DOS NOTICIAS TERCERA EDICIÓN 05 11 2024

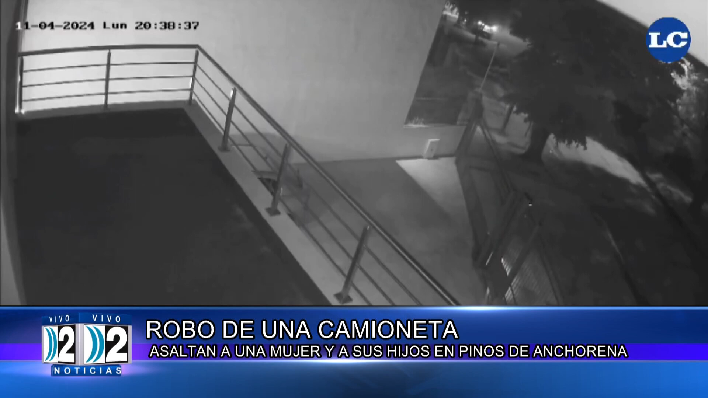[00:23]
El hecho ocurrido este lunes a la noche en Diagonal Ombú al 3800 quedó registrado en videos tomados por cámaras de seguridad de la zona. Allí en el fondo ven la cámara con balizas y van a ver ciertos movimientos de las propias víctimas. Lo cierto es que además del vehículo los ladrones se robaron el teléfono celular de la víctima. Todo comenzó cuando la mujer iba a bordo de su rodado marca Toyota en camino a la vivienda de una amiga ubicada sobre la Diagonal Ombú a metros del cruce múltiple,